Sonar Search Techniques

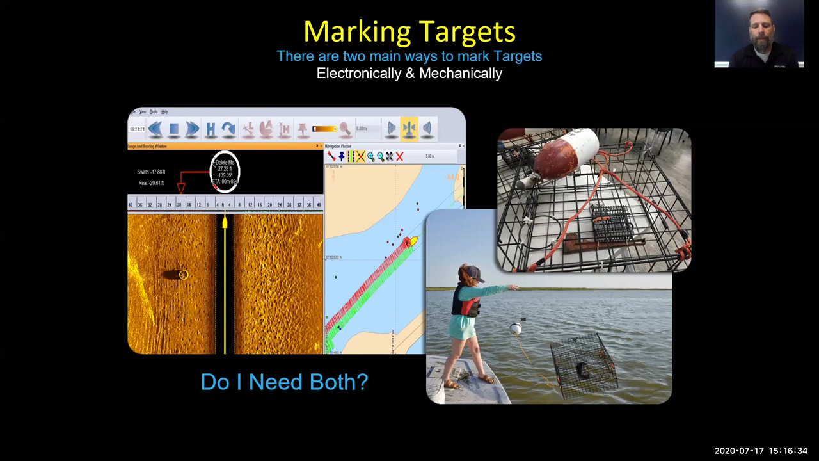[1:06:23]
And so we're gonna talk about mechanical markers, how to make a decent one. That's relatively easy. And then how do we set in place our mechanical markers? I believe first though, we will go into the electronic. So let's talk about electronic markers first, and then we will get into mechanical markers. So if we see our top image here, this is an image sent to us by a couple of friends out in the Kwajalein Atoll. And I believe this is a World War II wreck of a Japanese freighter. And when they searched and found this ship,